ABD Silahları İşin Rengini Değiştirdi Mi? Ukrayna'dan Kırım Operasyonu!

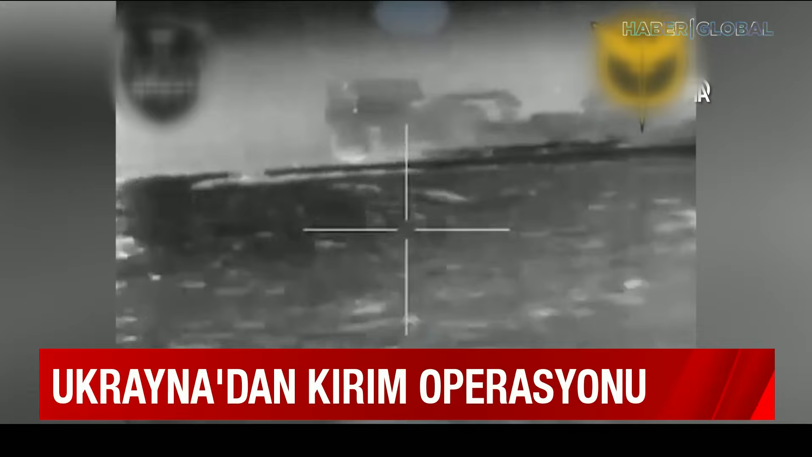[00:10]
Ukrayna, Rusya'nın Satürn adlı Romorkör'ünü işte böyle vurdu. Görüntüler Rusya'nın ilhakı altındaki Kırım kıyılarından.